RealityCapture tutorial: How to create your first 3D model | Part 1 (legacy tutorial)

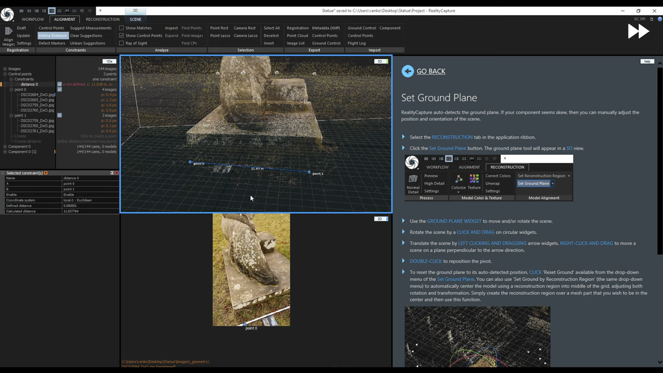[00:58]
set the ground plane and reconstruct the model on normal detail.
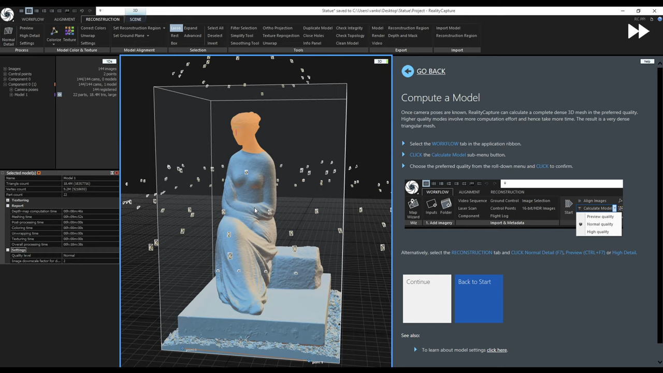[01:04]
I will use the selection tools and the filtering tool to clean the model. With the clean model we will be ready to texture the model
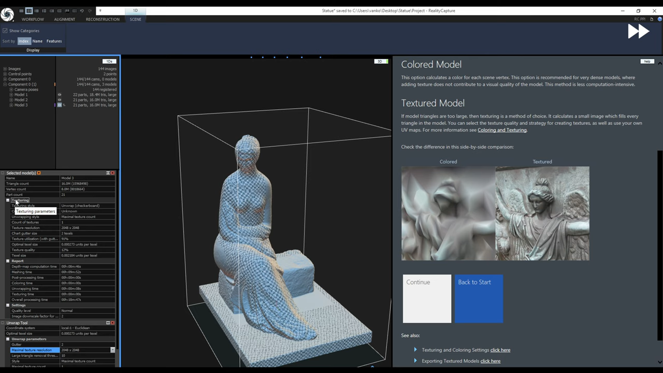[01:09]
but before that I will show you what options and settings are available for unwrapping and texturing the model.
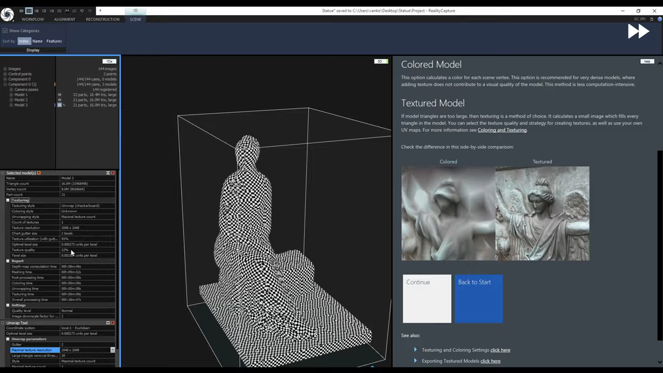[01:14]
If we want to export our textured model or share it on Sketchfab we are not done yet.